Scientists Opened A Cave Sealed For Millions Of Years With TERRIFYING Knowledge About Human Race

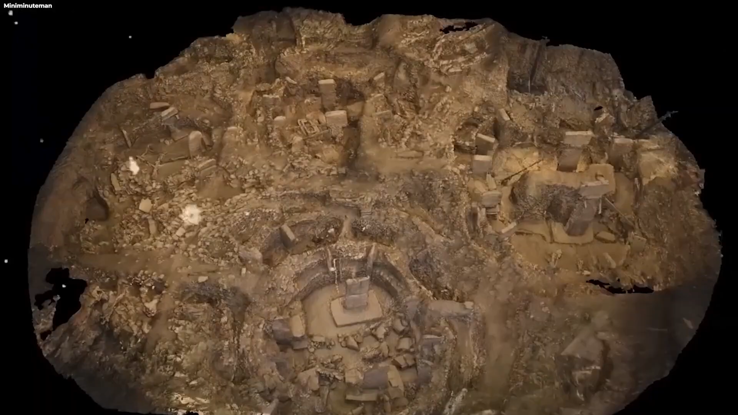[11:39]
After discovering the first T-shaped pillar buried at the site, more of these massive structures were soon found.